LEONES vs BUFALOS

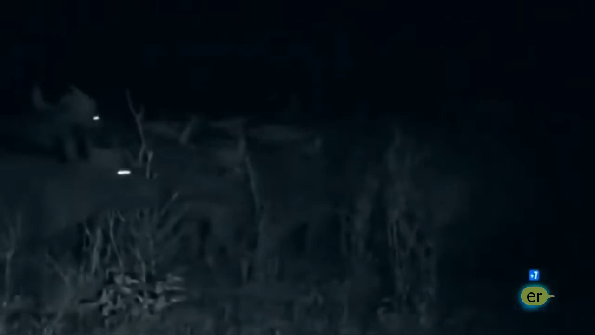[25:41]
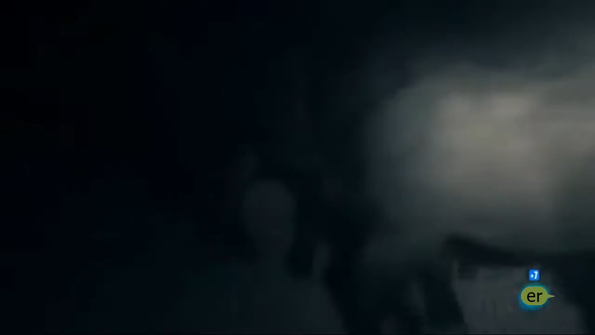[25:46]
Gran búfala está furiosa. Y apoyada por sus compañeras, embiste a los leones hasta que consigue ponerlos en fuga.
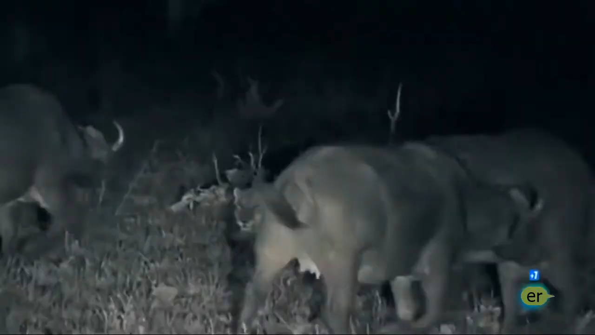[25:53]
Los felinos se retiran maltrechos y magullados.